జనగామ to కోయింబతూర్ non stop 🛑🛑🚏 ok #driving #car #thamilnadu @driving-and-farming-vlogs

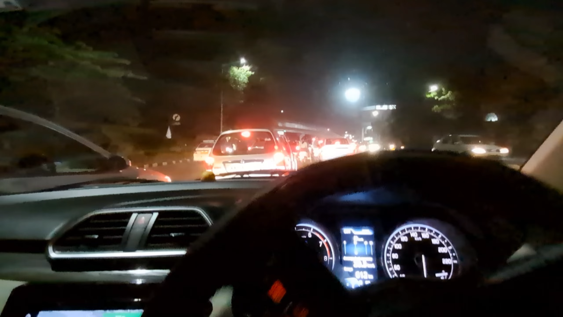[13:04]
చూడండి ఫ్రెండ్స్, బెంగళూరు ఫుల్ ట్రాఫిక్ ఉంది. మెట్రో పైన మెట్రో పోతుంది, బెంగళూరు మెట్రో.
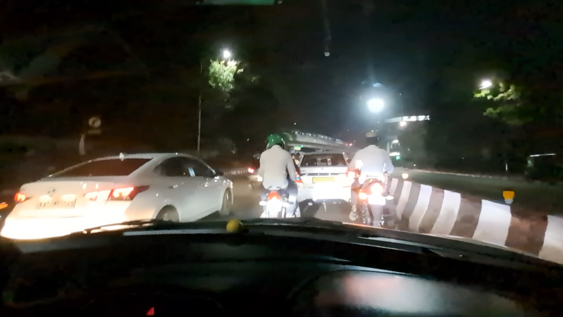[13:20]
మా ట్రాఫిక్ మాత్రం మా సేమ్ హైదరాబాద్కి తగ్గట్టుగా ఉన్నది. చెక్ కడితే నా రిజిస్ట్రేషన్. మా టైం అంతా బెంగళూరు సిటీలోనే అయిపోతుంది, ఏడ చూడు ఫుల్ ట్రాఫిక్.
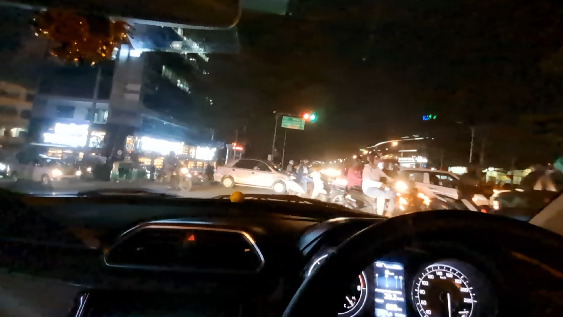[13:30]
ఇంత ట్రాఫిక్ ఉంటా అనుకోలేదు, సిటీ సెంట్రల్ నుంచి బయటకు వెళ్ళాలి చెప్తుంది. ఈ ట్రాఫిక్ చేయటే మస్తు టైం వేస్ట్ అయిపోతుంది.